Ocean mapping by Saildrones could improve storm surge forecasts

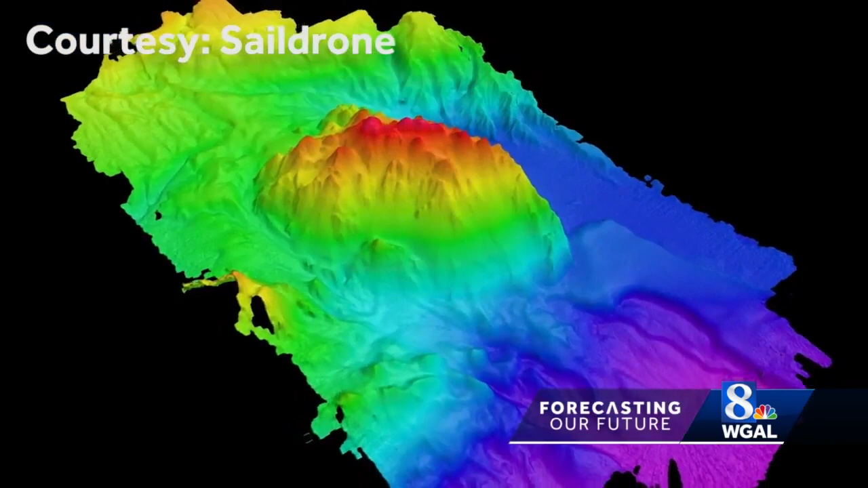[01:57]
And that allows us to map down to over 7,000 meters deep, so over 23,000 feet beneath the surface.